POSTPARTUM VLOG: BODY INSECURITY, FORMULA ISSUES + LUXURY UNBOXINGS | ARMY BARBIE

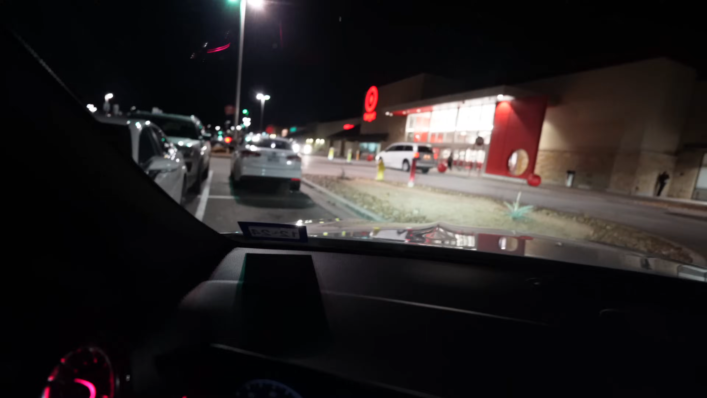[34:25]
y'all a parking spot right in the front there is a god there's a parking spot right here but i'm gonna take the one behind me this fat ass truck